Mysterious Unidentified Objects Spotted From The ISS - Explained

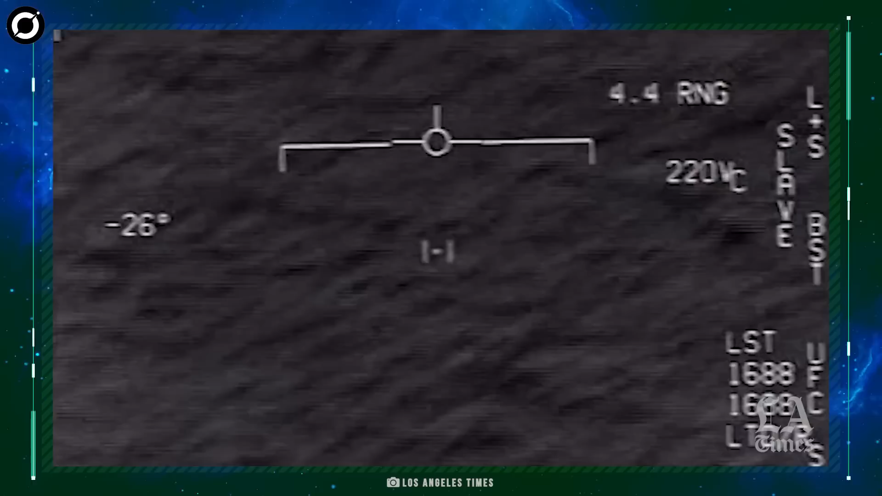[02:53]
The two videos date back to 2004 and
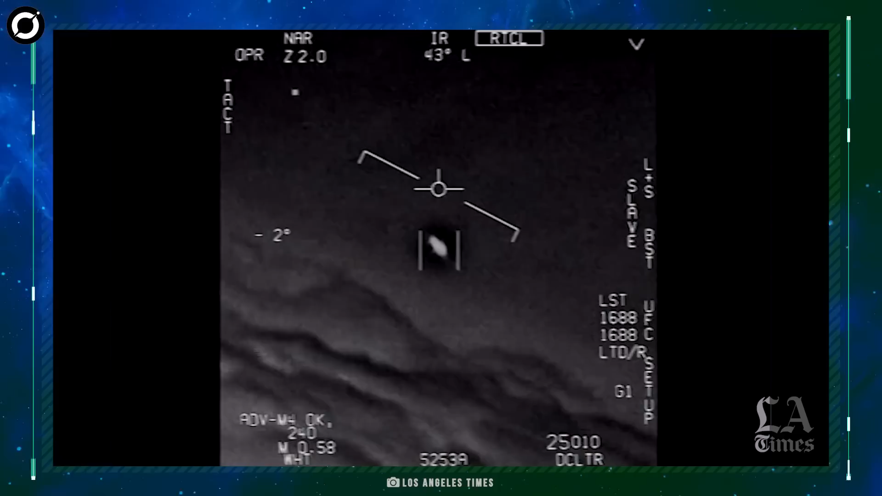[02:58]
2015 and show objects flying at high speed that remain unidentifiable till date. A white cylindrical object was seen flying past the ISS on Friday,